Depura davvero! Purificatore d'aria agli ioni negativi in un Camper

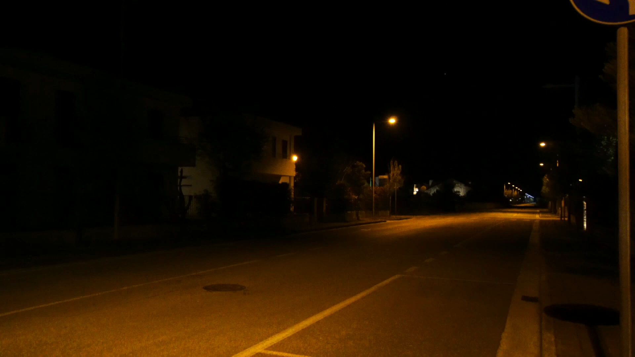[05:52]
Sì, bravo, anche tu denoti che c'è calma, che non c'è nessuno che gira. Però oggi invece era strapieno di gente.